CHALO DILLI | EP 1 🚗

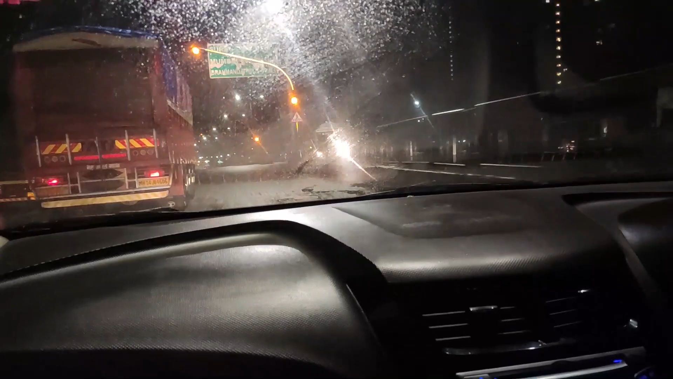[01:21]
तो मतलब ये दिल्ली जाने का रास्ता है। मतलब दिल्ली वाले रास्ते पे चढ़ चुके हैं।